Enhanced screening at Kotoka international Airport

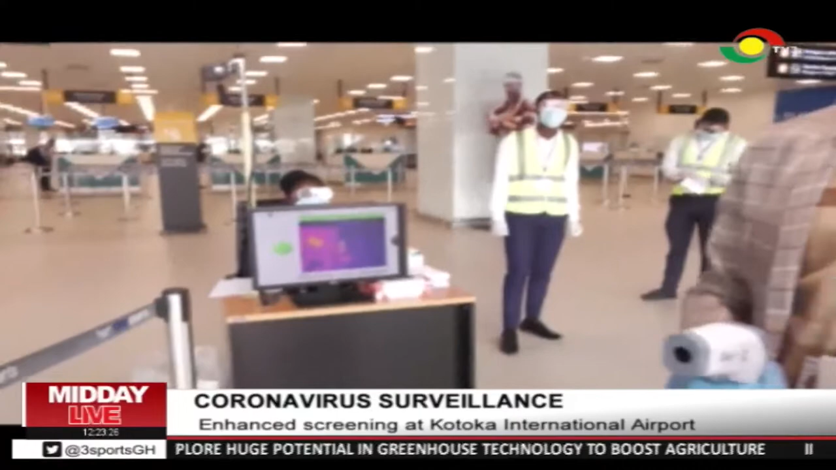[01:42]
We are keen on temperature because it's an indicator for illness. When you are sick, your temperature will go high. So it will show that if it is normal, the screen, it will show green on the screen.